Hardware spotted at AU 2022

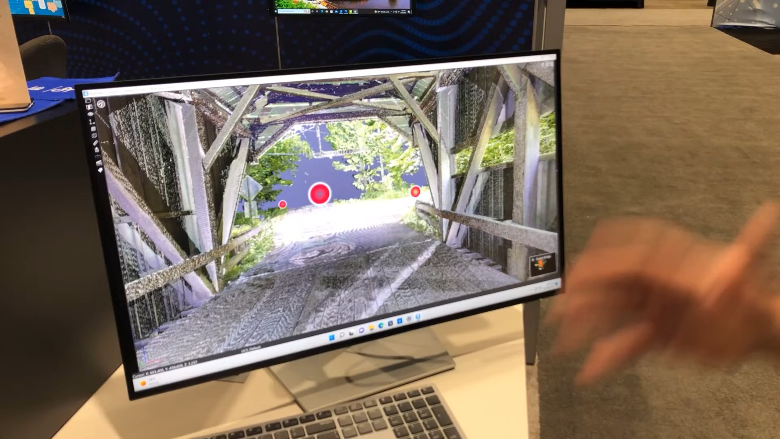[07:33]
Now, there's billions of points in this data set, but you can see with the 3660, I'm able to quickly measure and fly through this data set. I'll pick a point there, I'll pick a point below it, and I can check that at 9.122 feet.